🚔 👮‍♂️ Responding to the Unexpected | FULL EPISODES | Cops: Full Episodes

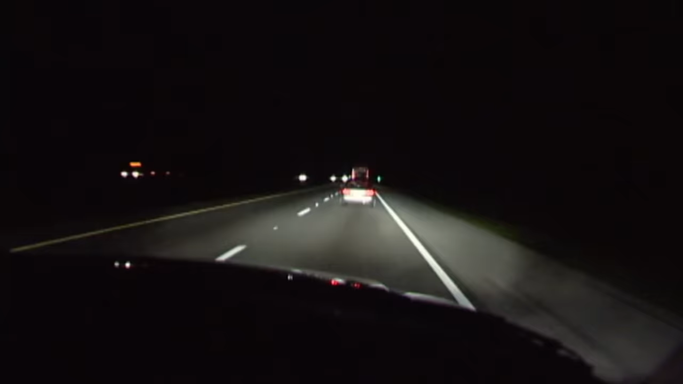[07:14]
It's got a right rear brake light out. I'll be monitoring northbound. I'm going to stop one up about the 147 for 1 to 10. Tag it. It brakes out, too. His right rear brake light is out. Yeah, if he stops.